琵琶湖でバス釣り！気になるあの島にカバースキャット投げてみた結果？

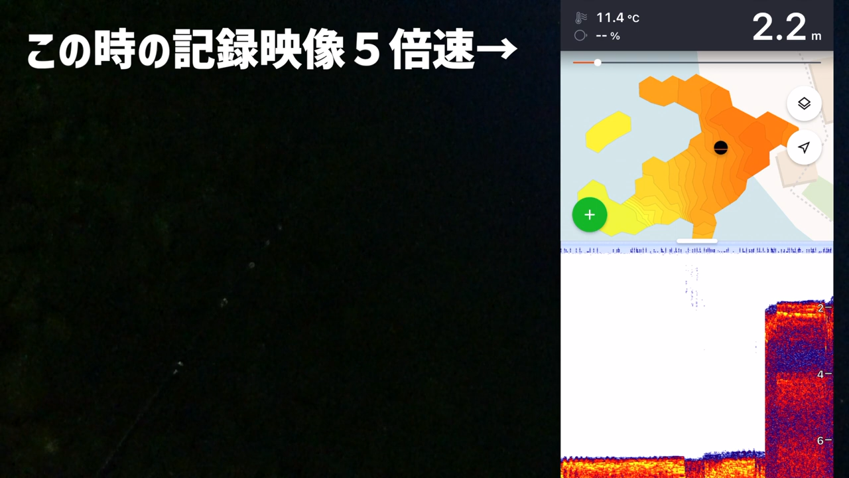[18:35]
On screen: depth 2.2 m, water 11.4°C
灯台というか、まあ、なんだろう、こう航路標識のそばで
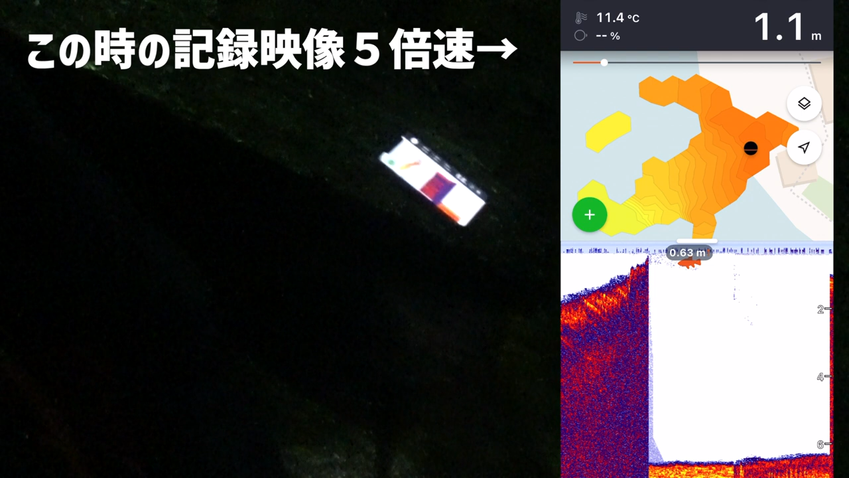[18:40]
On screen: depth 1.1 m, water 11.4°C
6メーター、まあ、およそ7メーターぐらいね。ちょっとね、今ディーパー掛けをし、遅ればせながら、
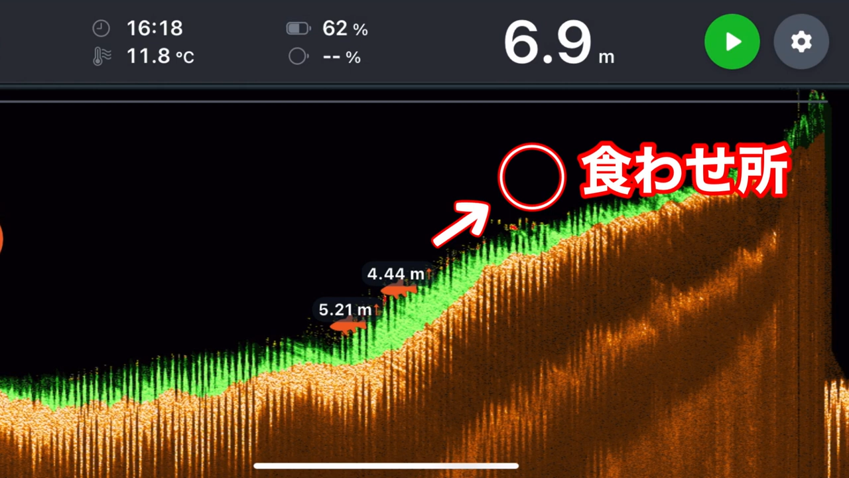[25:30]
On screen: depth 6.9 m, water 11.8°C
こう駆け上がりから上に上がってきたところからトゥイッチングを開始してですね、その駆け上がりにこう根がかる大きな岩がゴロゴロあって、それを越えたところからこう竿をねちょっとこうトゥイッチトゥイッチして、